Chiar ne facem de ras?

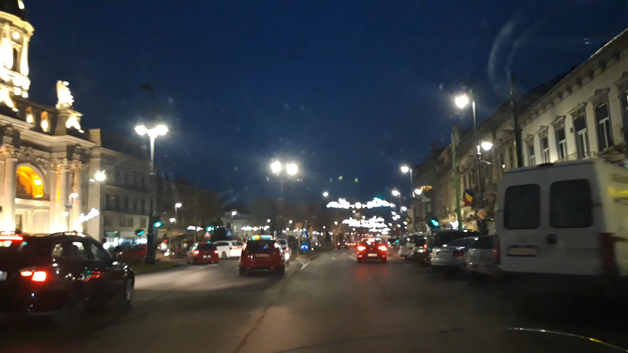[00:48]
Suntem în cea mai frumoasă zonă a orașului.
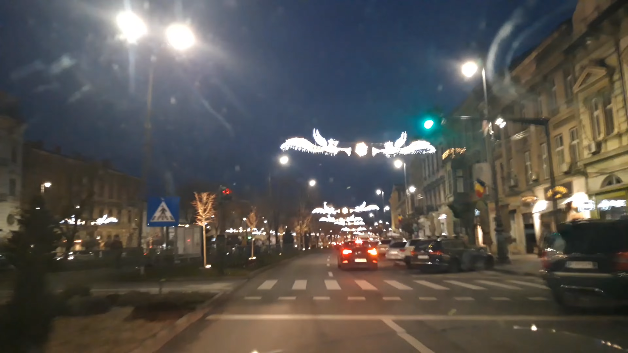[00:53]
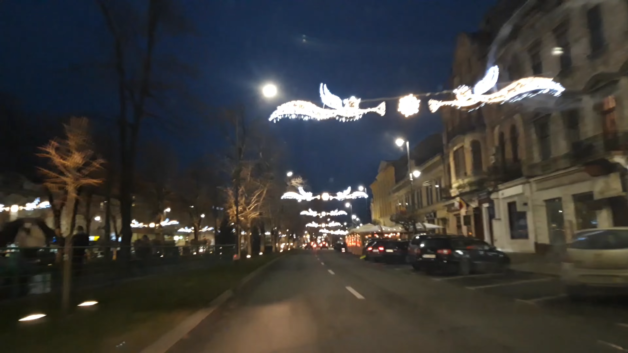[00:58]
Și mergem încet spre Primăria Aradului.
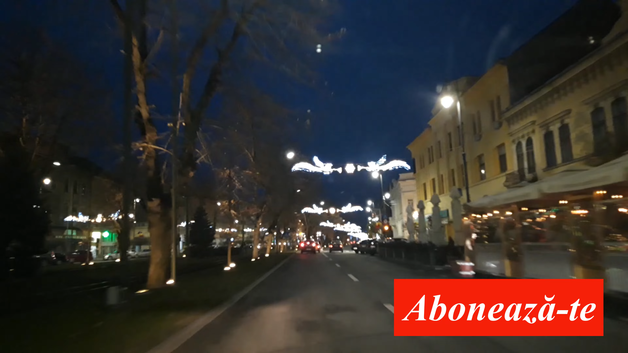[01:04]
Acolo unde, într-adevăr, zona este foarte frumoasă. Iată, suntem chiar pe Bulevardul Revoluției. Și, după cum se pot vedea, cel puțin pe aliniamentul Bulevardului,
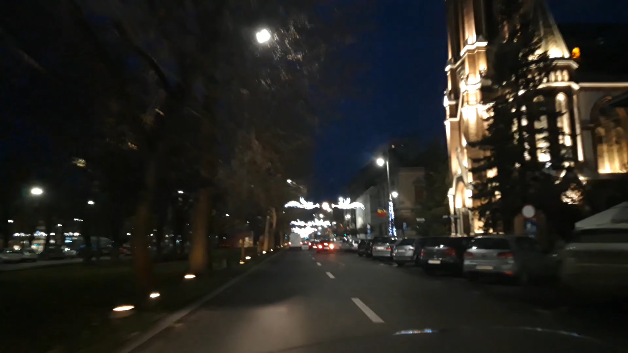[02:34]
Și, cum spuneam, peste tot avem lumini de Crăciun, dar și iluminatul arhitectural, pe care îl puteți vedea în partea stângă, unde sunt pomii. Fiecare dintre pomii sunt iluminați pe partea stângă, partea dreaptă, față-spate.
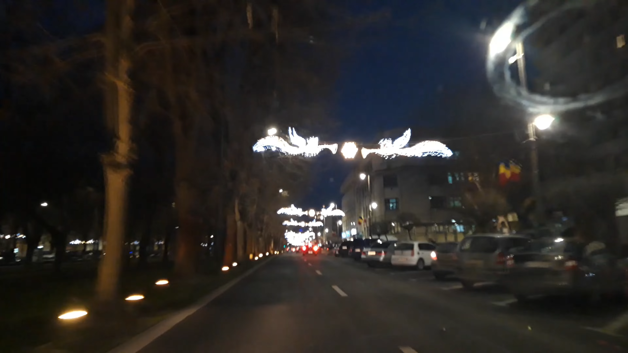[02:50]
Avem lumini foarte frumoase. Așa că avem ce să aplicem. Ne apropiem de magazinul Ziridava, un loc foarte cunoscut a rădeanilor. Iată. Aici este și Ziridava.
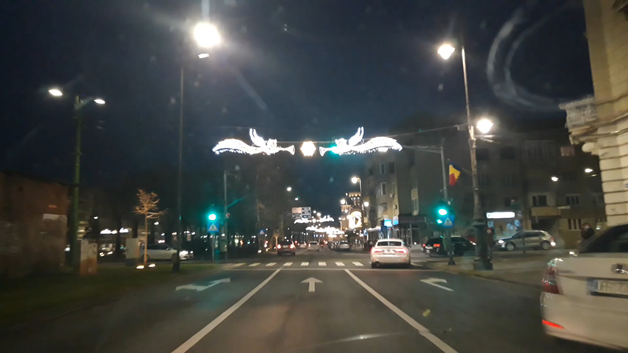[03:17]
Ne apropiem de intersecția cu strada 30 Decembrie.
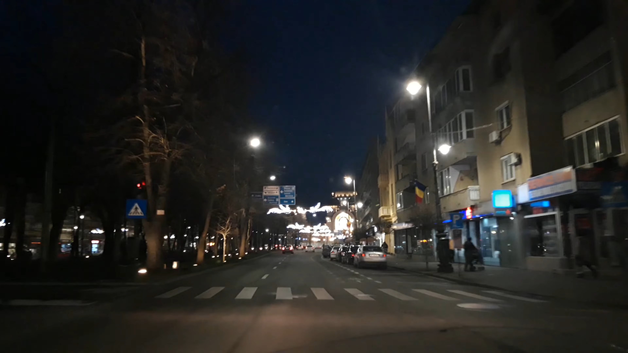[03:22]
Și în față se vede foarte frumos catedrala ortodoxă și a iluminat-o foarte bine. Și încercăm să ne apropiem de intersecție. În mijlocul intersecției vedem un brad care este colorat și bineînțeles că peste tot luminile specifice Crăciunului.
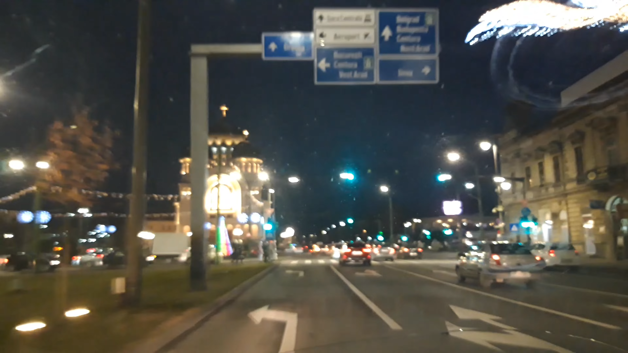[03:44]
Iată, aici mai avem și niște fulgi de nea în lumină.
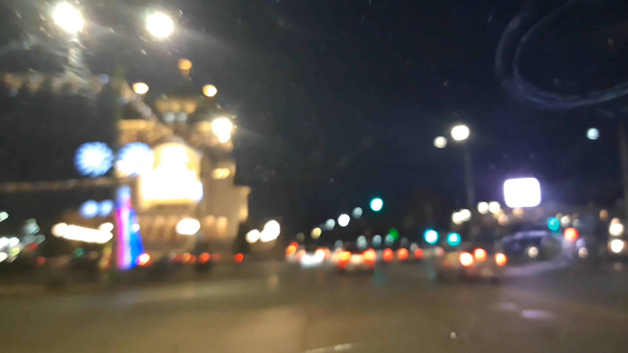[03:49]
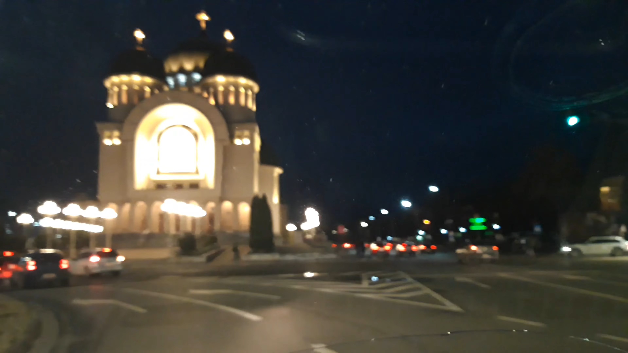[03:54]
Trecem dintre Decembrie și iată ce frumoasă este catedrala.
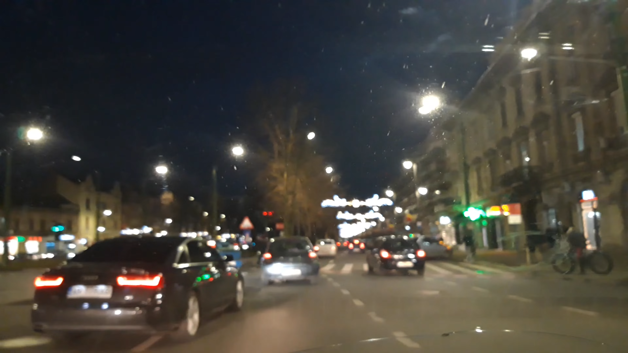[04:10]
Și am reintrat pe bulevard. După cum bine se vede, este foarte frumos. Iluminat. Cel puțin zona de iluminare a centrului arată foarte bine.
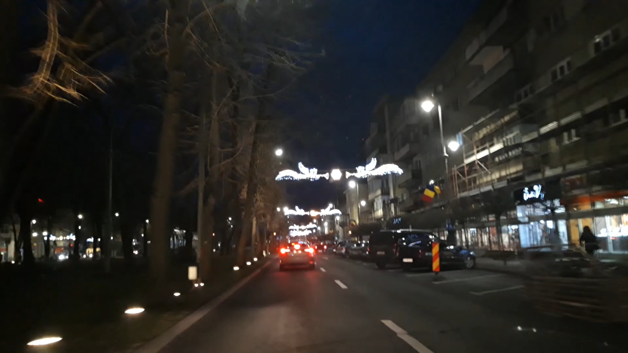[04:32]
Ne îndreptăm înapoi spre Percola, zona Percola. Și imediat mergem spre primărie.
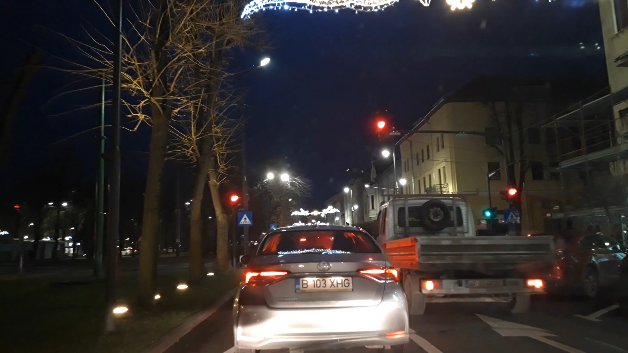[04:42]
Bineînțeles că seara și traficul este mai încărcat. În partea stângă veți putea observa imediat un tramvai Imperio care circulă frumos în oraș. Acum îl puteți vedea în partea stângă, foarte bine. Iar noi vom pleca imediat aici din intersecție unde așteptăm de rău.
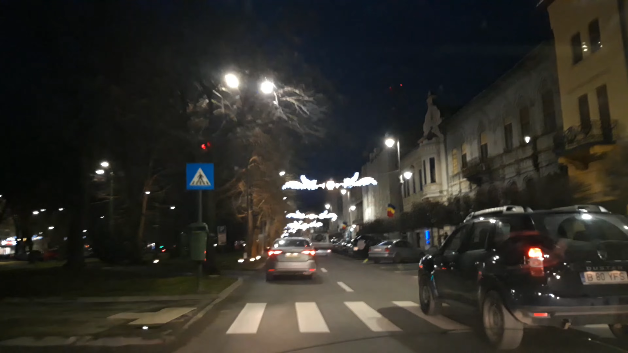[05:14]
Plecăm și ne apropiem din nou de zona Bergola, cum vă spuneam.
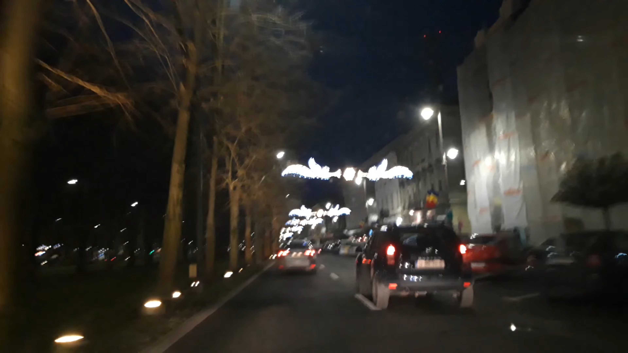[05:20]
Aici este restaurantul pe partea dreaptă. Îl puteți vedea frumos iluminat și încălzit pentru că terasa funcționează chiar și acum în lumea decembrie. Și ne apropiem încet, încet de zona primăriei, dar, cum spunem, traficul este destul de aglomerat. Noi suntem aproape de ora 18 și toate astea avem un trafic destul de aglomerat.
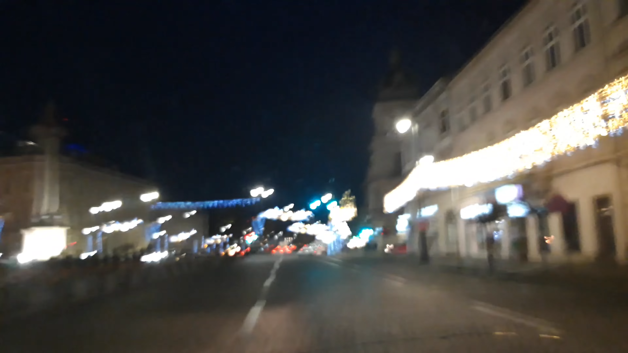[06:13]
Și am intrat din nou pe zona de teatră publică. Dacă tremură puțin imaginea, să știți de ce tremură. Și încet, încet ne apropiem de Catedrala Catolică.
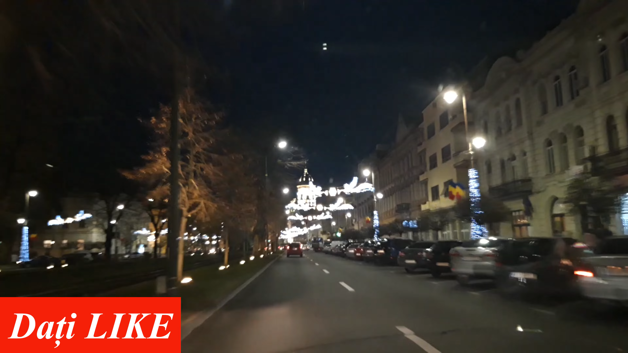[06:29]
Iată am trecut de restaurantul McDonald's. Și încet, încet ne apropiem de Catedrala Catolică și teatru în câteva ori aminte.
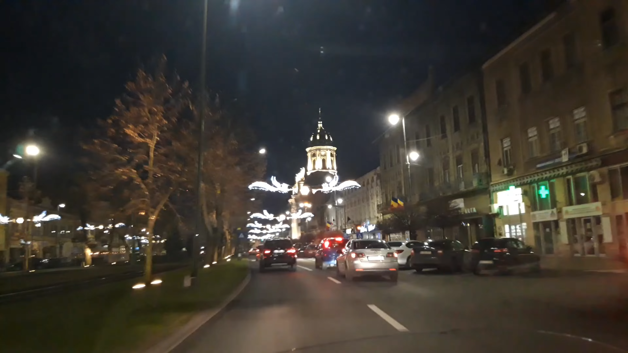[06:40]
Dar ne facem loc încet prin acest trafic.
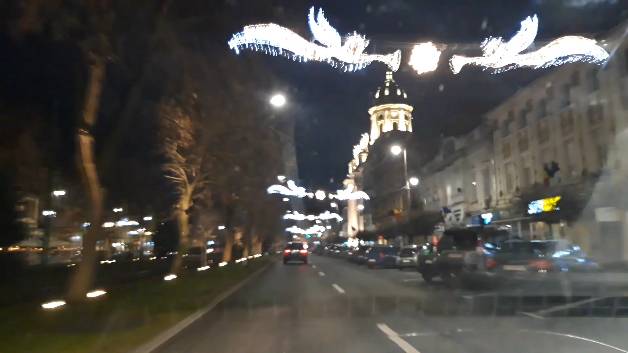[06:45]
Încercăm cât se poate, împreună cu Alex. Între timp, l-am recuperat și pe David să ajungem. Iată ce frumos se vede și Biserica Minoriților sau Catedrala Catolică, așa cum este cu Văsculta.
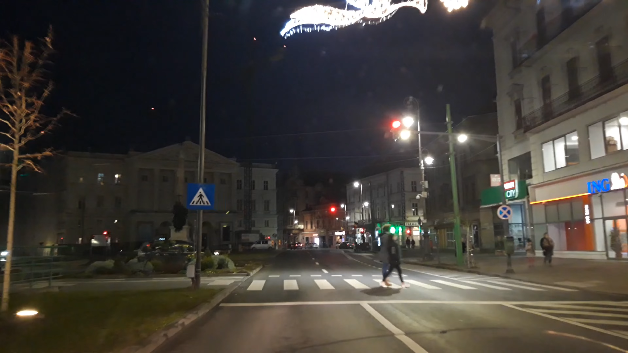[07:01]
Iar în față se vede foarte frumos teatru pe stat Ioan Slavici, care în acest moment încă este în șantier.
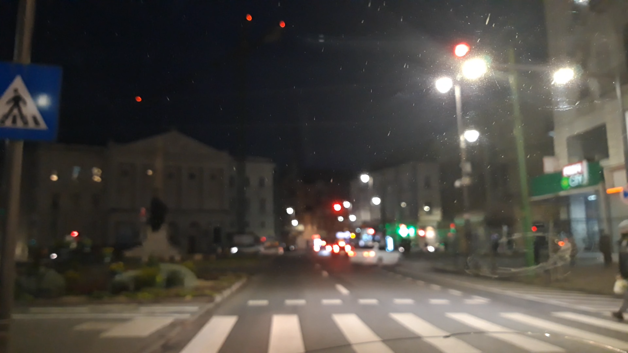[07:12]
Așa că dacă nu are pomet iluminatul festiv, să știți că din cauza asta nu l-are. Pentru că încă în prejurul lui este șantier.